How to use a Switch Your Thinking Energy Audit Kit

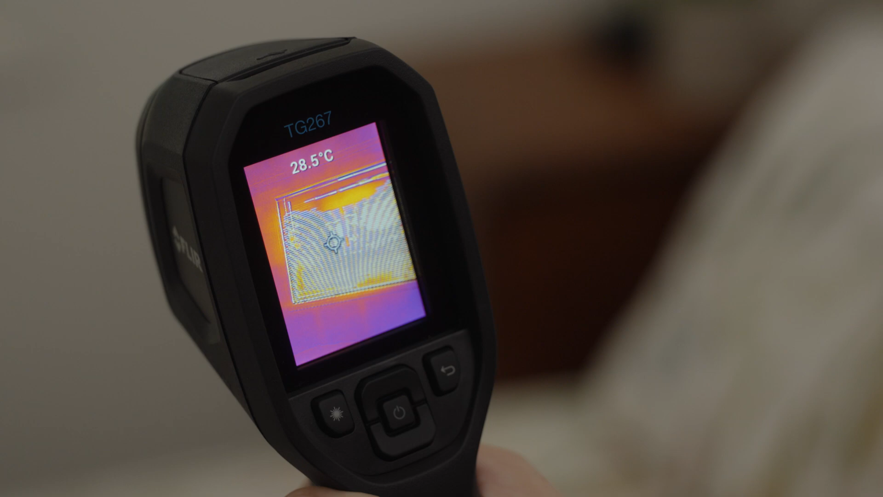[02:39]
On screen: spot 28.5°C
At a minimum distance of 26 centimetres, point the camera towards the areas you want to scan around your home or office.
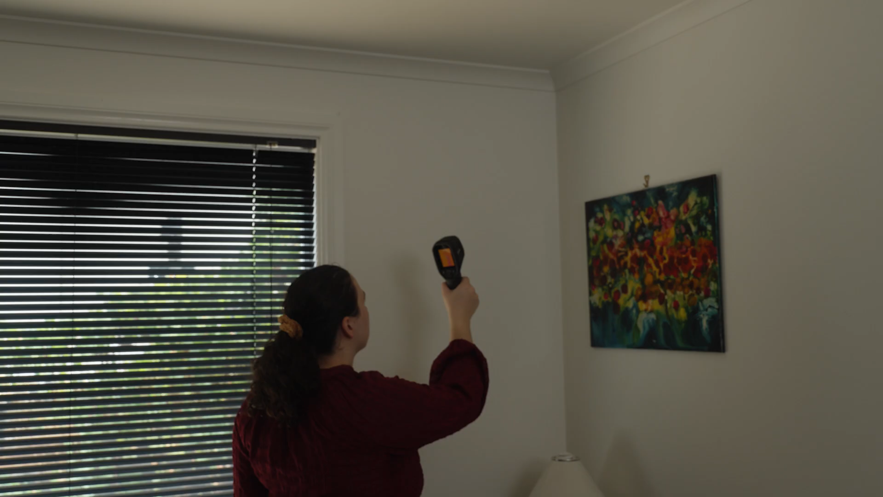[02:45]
Press and hold the laser pointer button to activate.
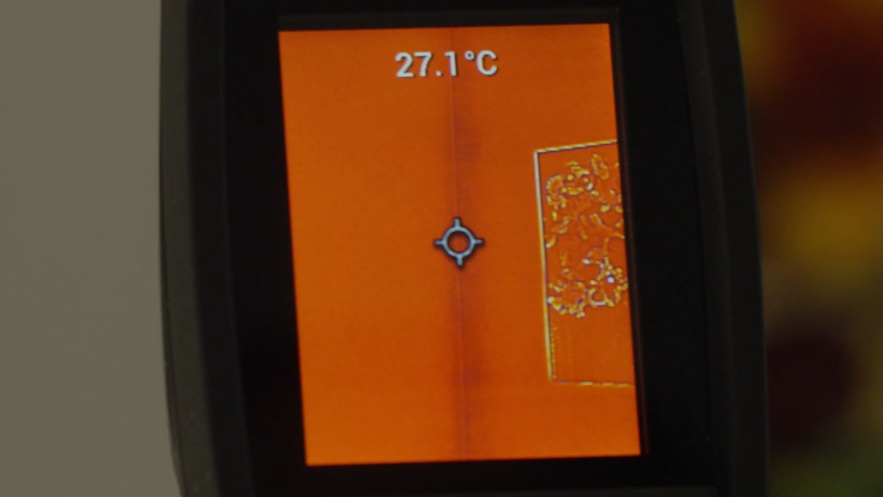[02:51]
On screen: spot 27.1°C
In the centre of the screen, you will see a circle which indicates the target area and the reading on the display shows the temperature.
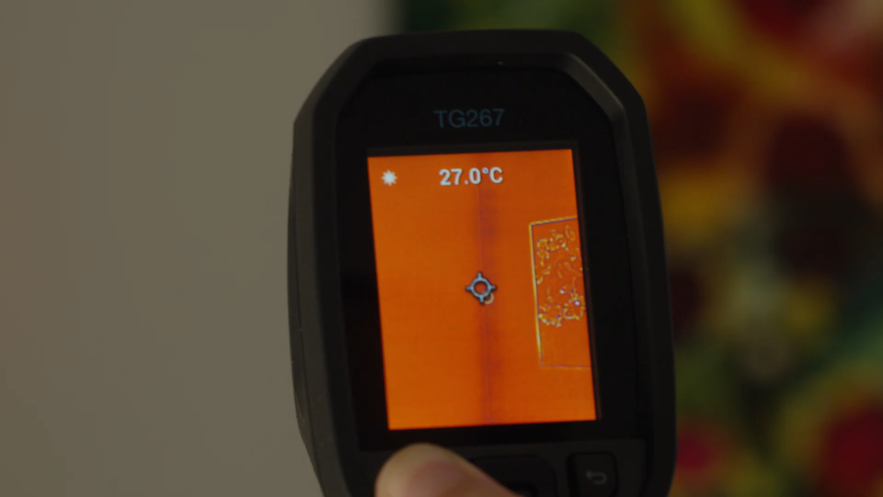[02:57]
On screen: spot 27.0°C
To capture images, pull the trigger on the back of the thermal camera.
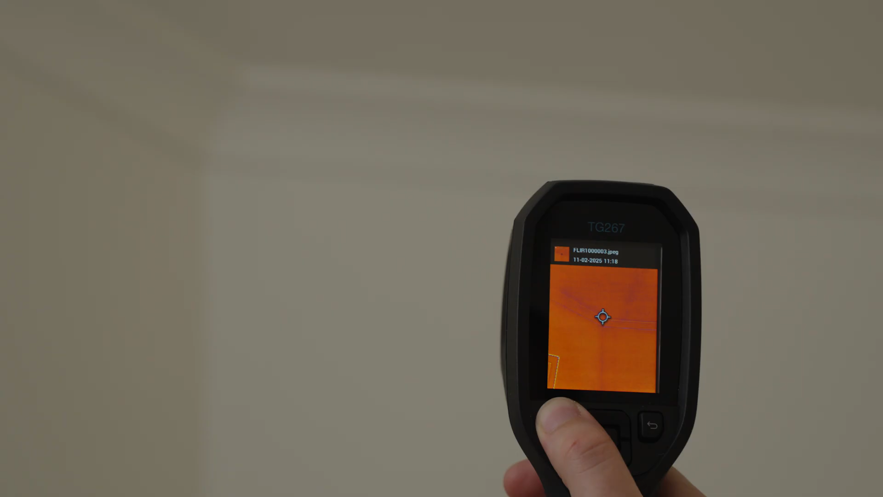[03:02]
To view images, quick press the power button to get to the gallery.